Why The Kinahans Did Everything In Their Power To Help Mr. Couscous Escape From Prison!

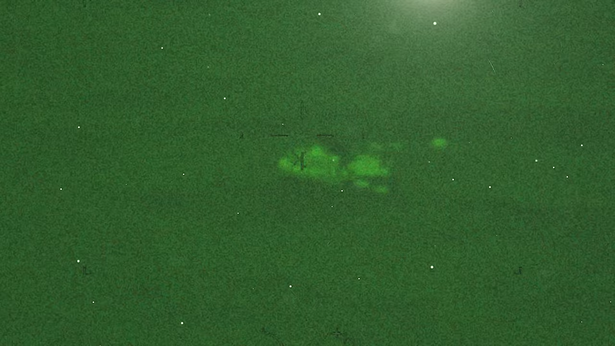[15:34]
the cargo crew discreetly tossed the illicit cargo overboard upon nearing the fishing vessels. But how did the fishermen locate the contraband in the pitch-black expanse of the ocean?
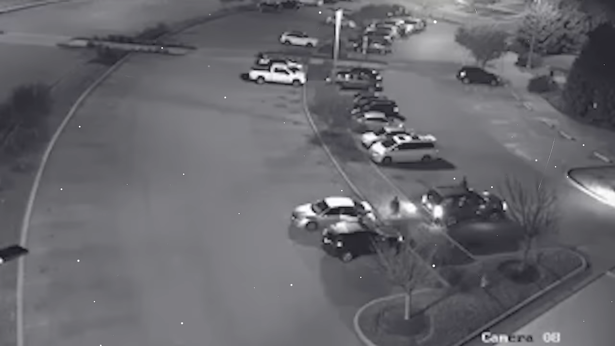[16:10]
A surveillance operation revealed the frequent gatherings of Johannes N. Mohamedas and Lindert R. in a parking lot, arousing suspicion among authorities who anticipated imminent activity. Their vigilance paid off when Johannes N.